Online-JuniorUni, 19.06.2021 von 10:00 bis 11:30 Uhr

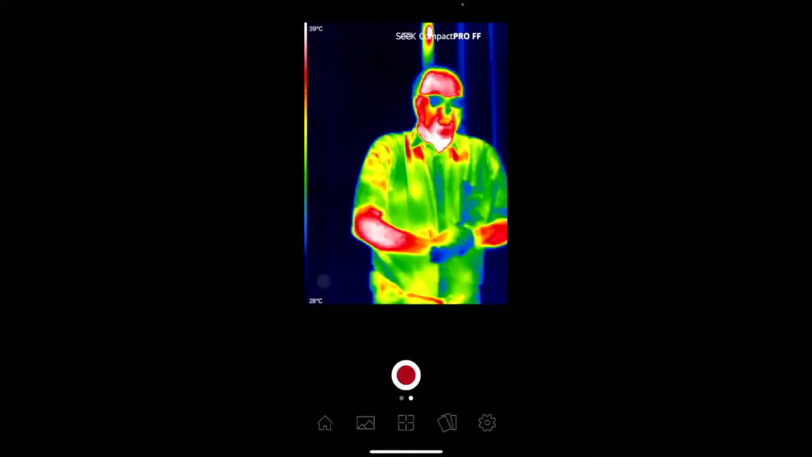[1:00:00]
On screen: scale top 39°C, scale bottom 28°C
denn jetzt, Ladies and Gentlemen, seht ihr mich im Infrarotbereich.
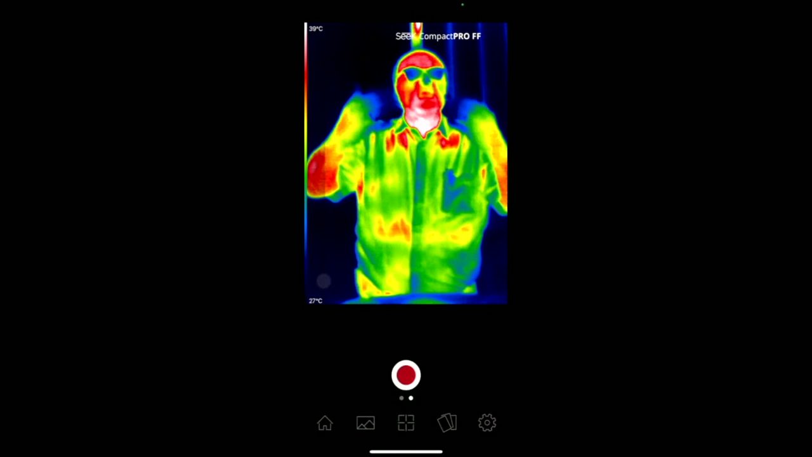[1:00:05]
On screen: scale top 39°C, scale bottom 27°C
Ihr könnt jetzt mit dieser Kamera, könnt ihr Wärme sehen.
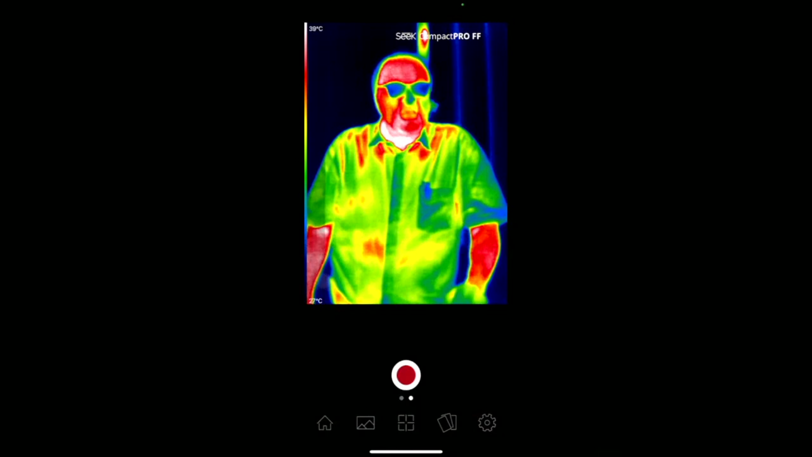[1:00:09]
Und das ist magisch. Und ihr könnt sehen, mein Kopf, der ist ziemlich heiß.
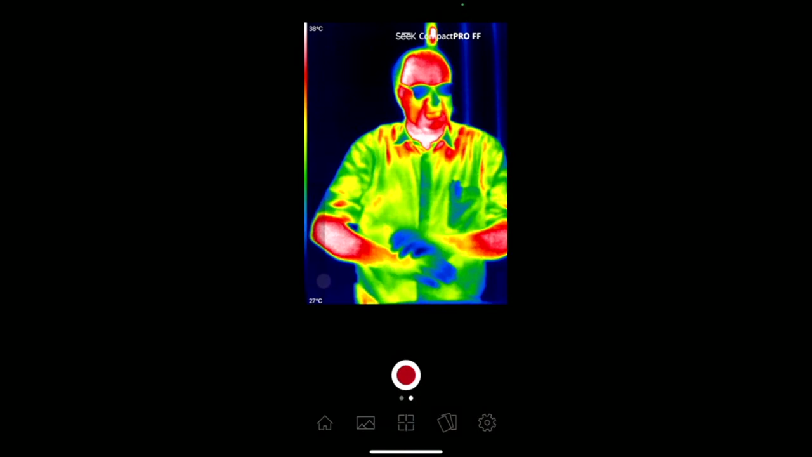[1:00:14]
Weil die Hälfte unserer Körperwärme verlieren wir Menschen über unseren Kopf.
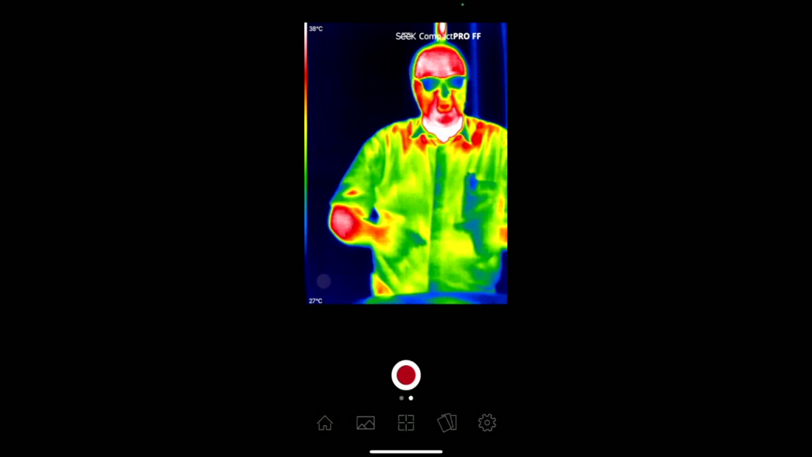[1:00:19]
On screen: scale top 38°C, scale bottom 27°C
Ihr könnt sehen, meine Nase, die ist ein bisschen kalt, ja, weil hier ist gute Klimaanlage, sehr, sehr angenehm. Meine Finger sind auch ein bisschen kalt, ja, weil ich aufgeregt bin. Und meine Brille sieht kalt aus.
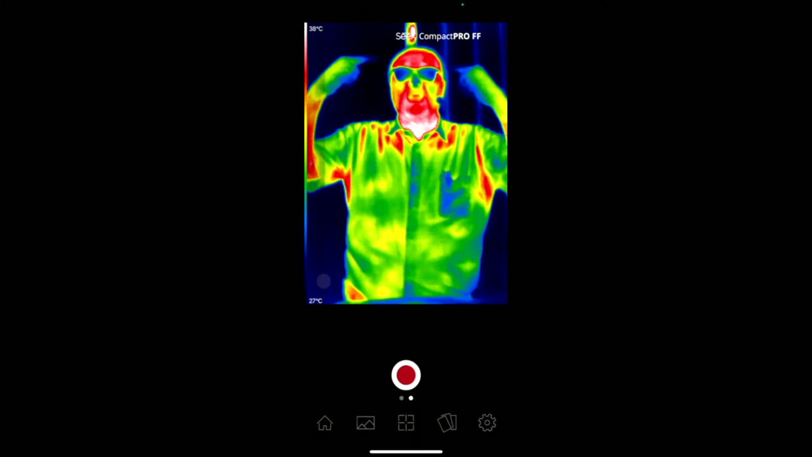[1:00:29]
On screen: scale top 38°C, scale bottom 27°C
Das liegt aber nur daran, dass Brillengläser keine Wärmestrahlung durchlassen.
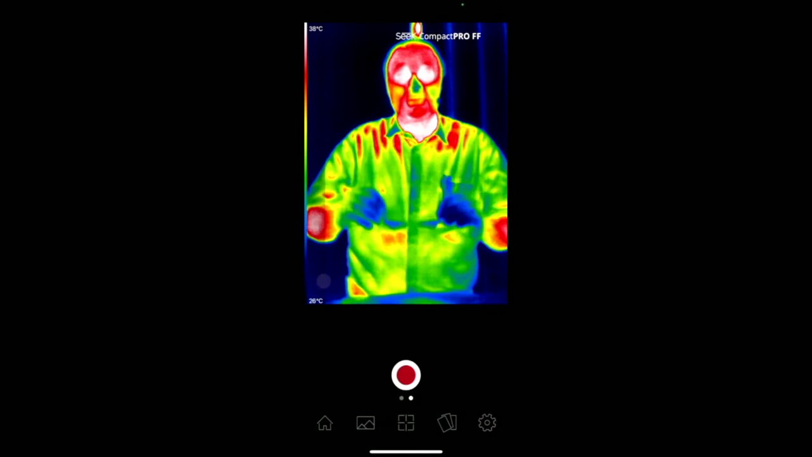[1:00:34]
On screen: scale top 38°C, scale bottom 26°C
So, das kann man damit sehen, mit Infrarot.
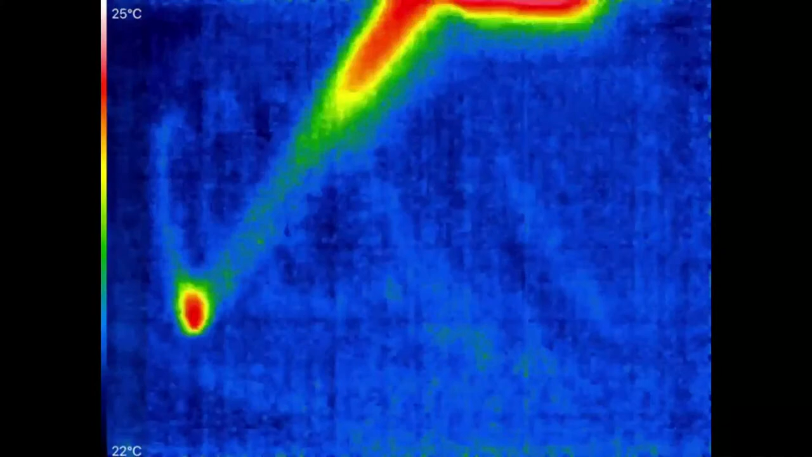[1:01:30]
On screen: scale top 25°C, scale bottom 22°C
Und dann könnt ihr sehen, die Spitze vom Bleistift, die wird richtig heiß.
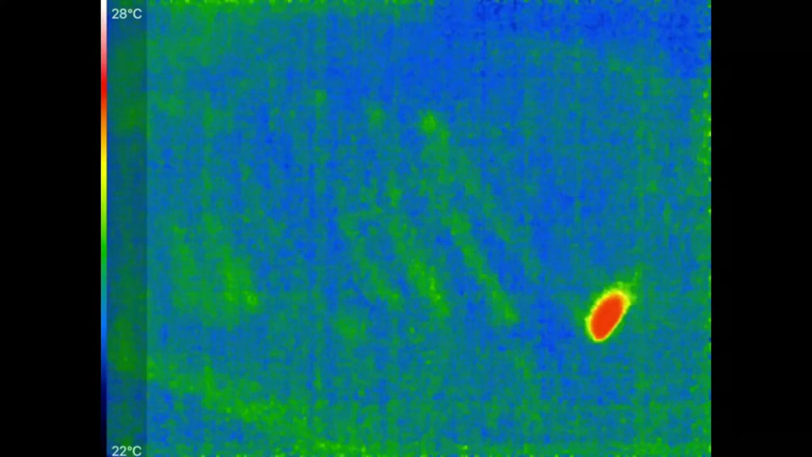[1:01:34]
On screen: scale top 28°C, scale bottom 22°C
Weil der Bleistift, der reibt auf dem Papier, Reibung erzeugt Wärme und er fängt an zu leuchten wie eine Glühbirne. Das ist doch interessant, ja? So, wie bekommt man das Gekritzel wieder weg?
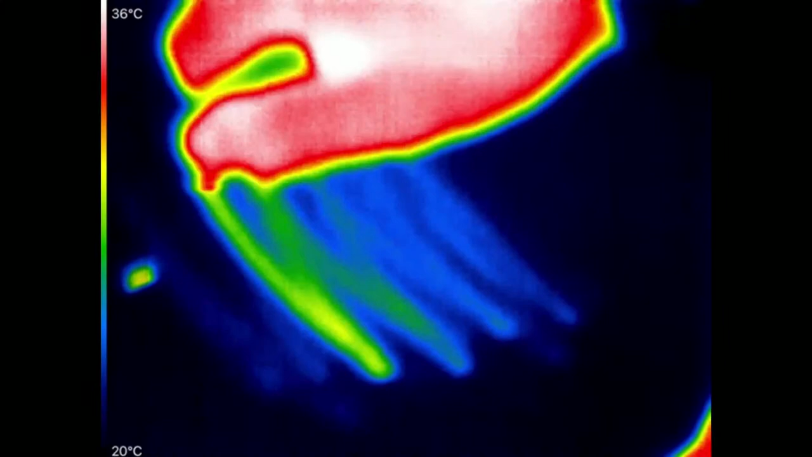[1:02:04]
On screen: scale top 36°C, scale bottom 20°C
Und ihr seht, auch da wird es richtig warm, weil auch da haben wir wieder Reibung.
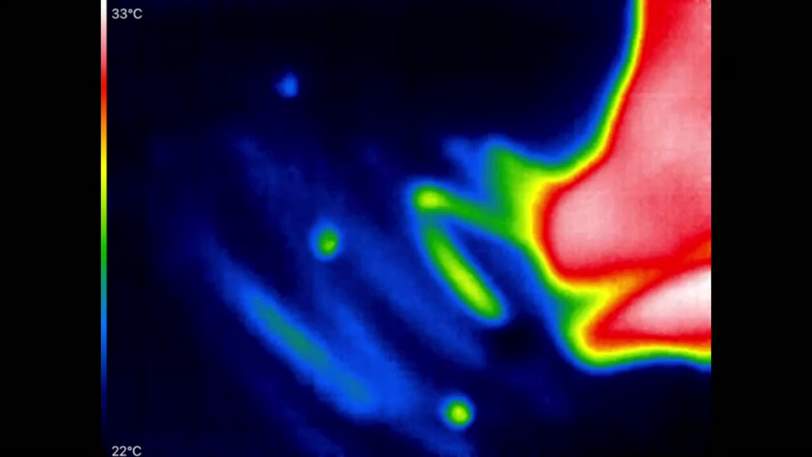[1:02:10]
On screen: scale top 33°C, scale bottom 22°C
Reibung erzeugt Wärme und sogar die Flusen vom Radiergummi, die werden richtig warm.
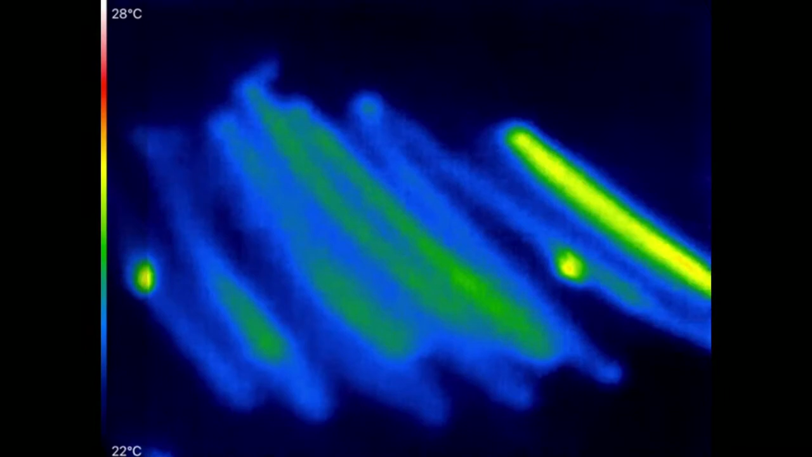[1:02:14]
On screen: scale top 28°C, scale bottom 22°C
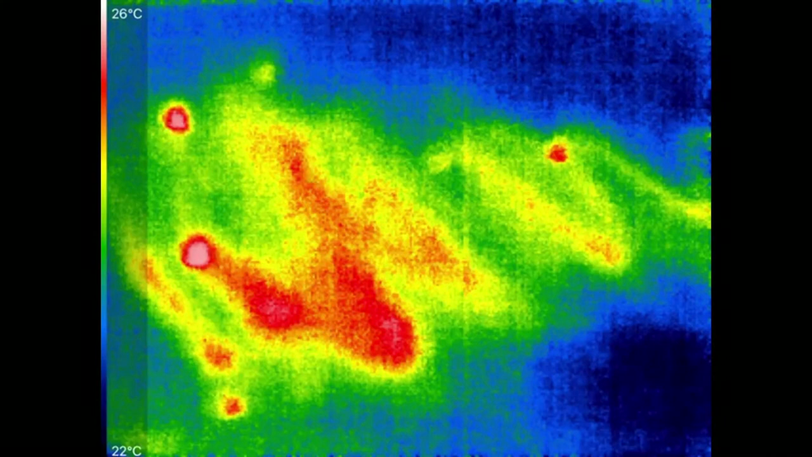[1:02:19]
On screen: scale top 26°C, scale bottom 22°C
So, das ist das Radiergummi gewesen.